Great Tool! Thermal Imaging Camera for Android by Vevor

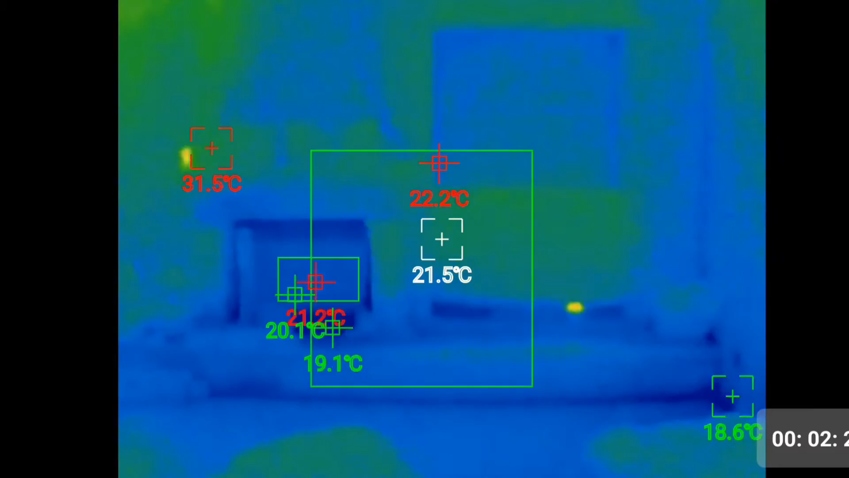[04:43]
On screen: spot 21.5°C
a camera over there and tv as you can see light on so you can basically go around your house and see if you have any heating elements but
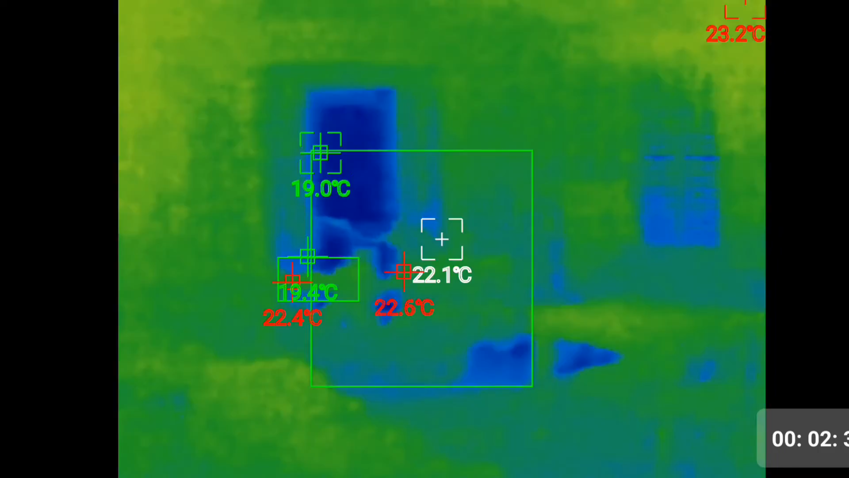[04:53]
On screen: spot 22.1°C
again this one can be used for different purposes professionally or just in home as you can see um i have some items
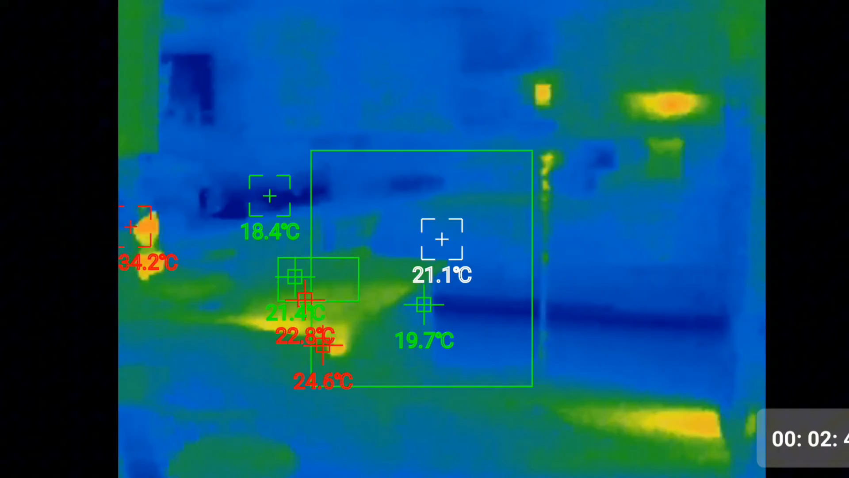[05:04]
On screen: spot 21.1°C
a little bit warmer than others and probably it's because it's uh looks like a clock the warm but if
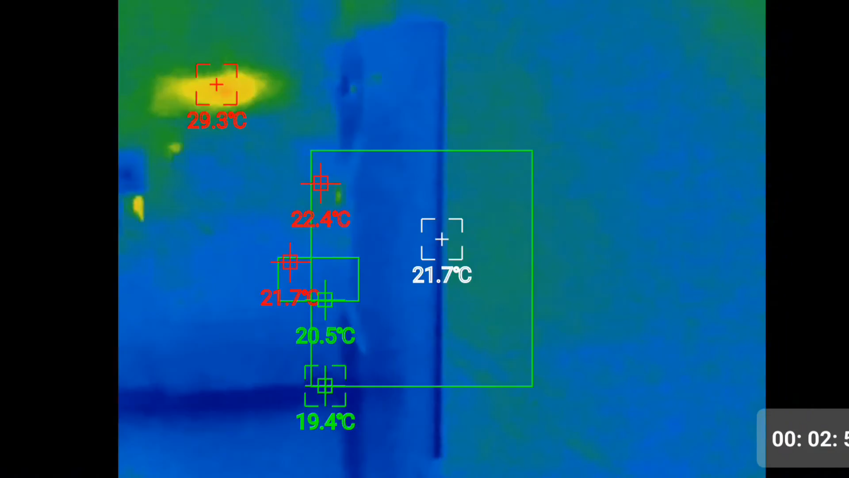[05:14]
On screen: spot 21.7°C
i'm gonna go inside the freezer it will also show me temperature
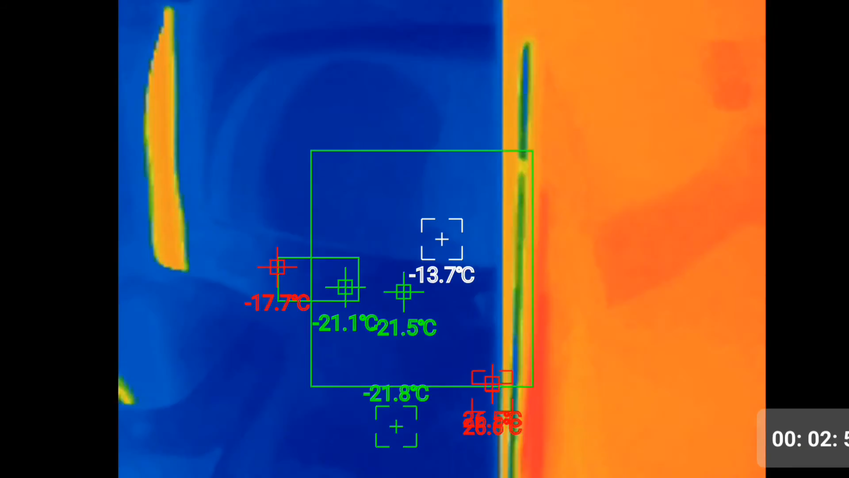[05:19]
On screen: spot -13.7°C
getting cold minus celsius so it's it is